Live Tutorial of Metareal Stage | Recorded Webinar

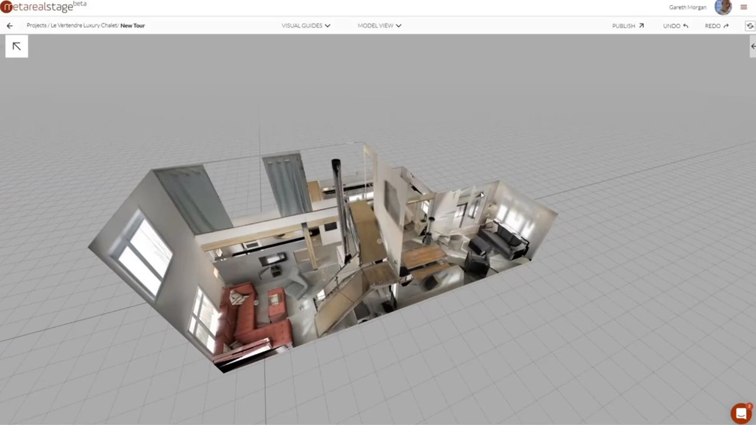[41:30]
But so with that we can now see we've got our 3D model with including the one we just built. And we've got some doors up the top here. And what we wanted to be able to do is add our new rooms at the top.
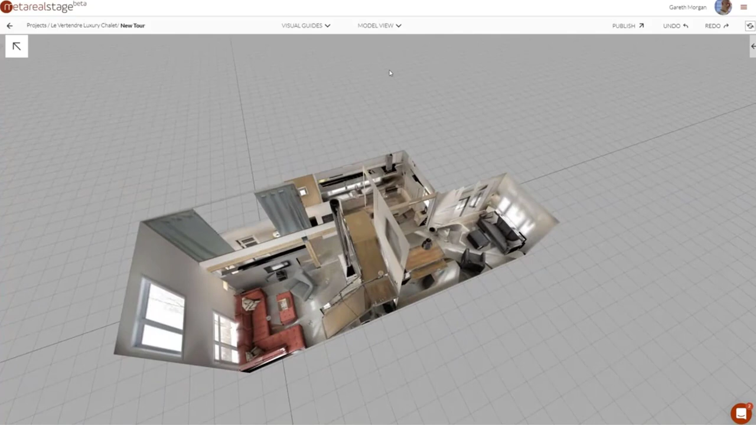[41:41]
So if we go back to the plan view what we can do is for the salon webinar we'll go and create a first floor.
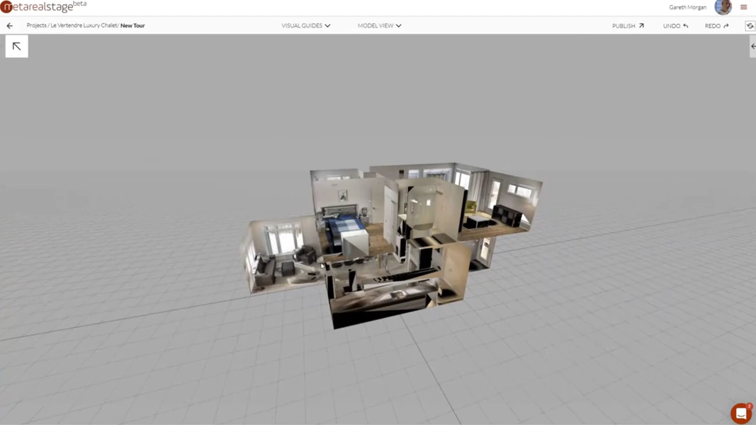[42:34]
Now the next thing to look at is a navigation map.
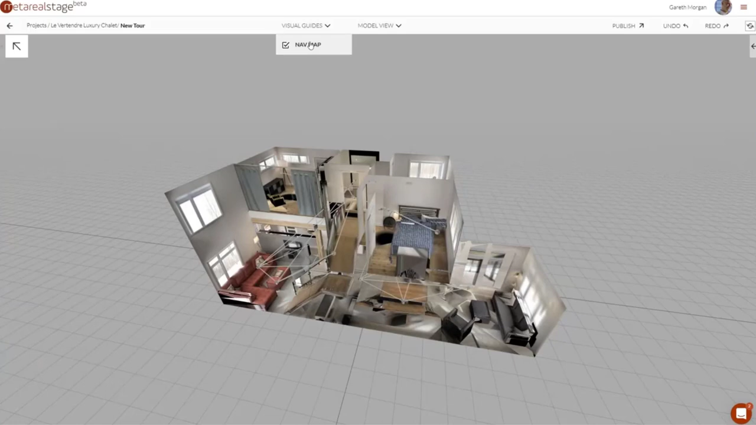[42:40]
So I've switched on navigation map and we can see that in the plan view or in the model view.
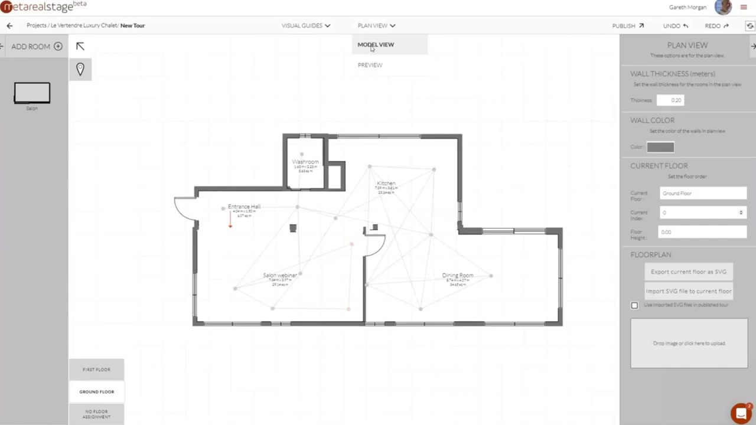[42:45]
It's quite helpful to see it in the model view because you can really see which panoramas are connected to which other panoramas.
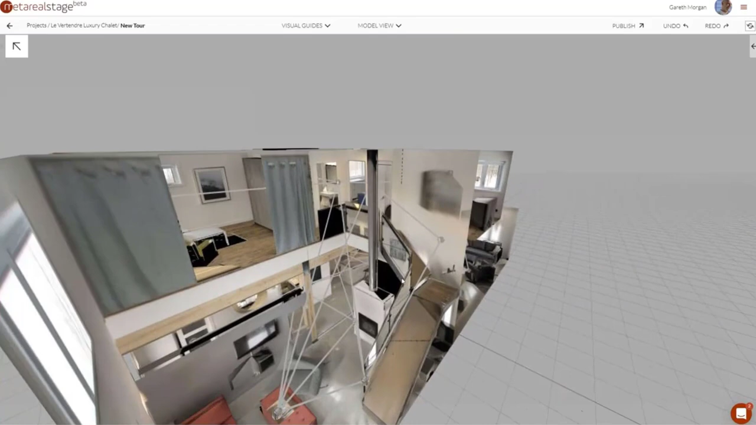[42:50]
Now by default we make sure that any panorama is connected to any panorama it can see.
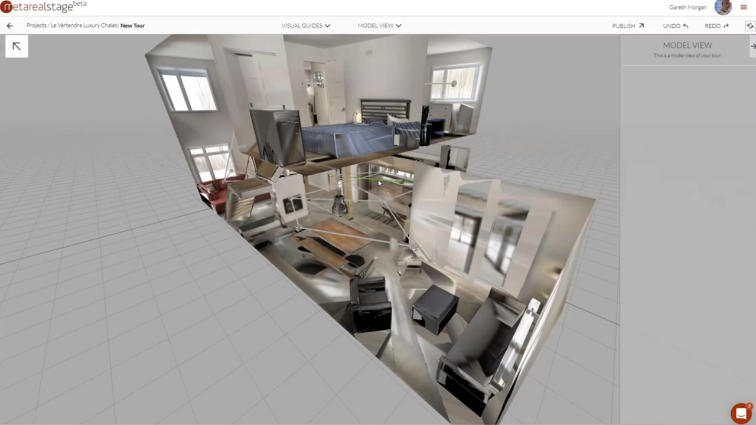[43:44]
And just leave the ones that correspond to routes people could actually walk if they're in the space.
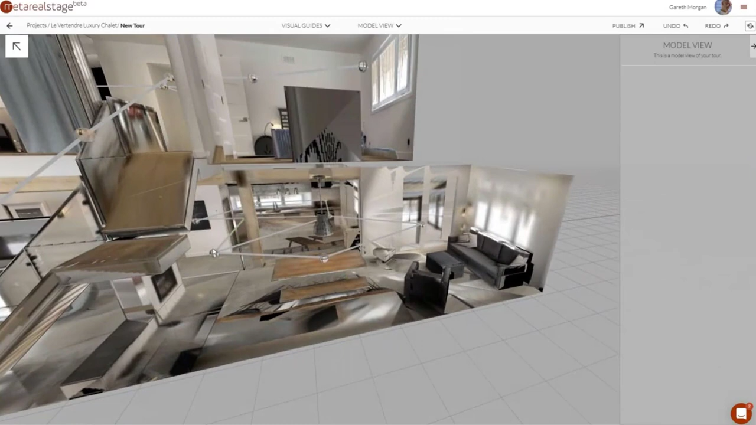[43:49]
I think this one ought to be connected to that one there however.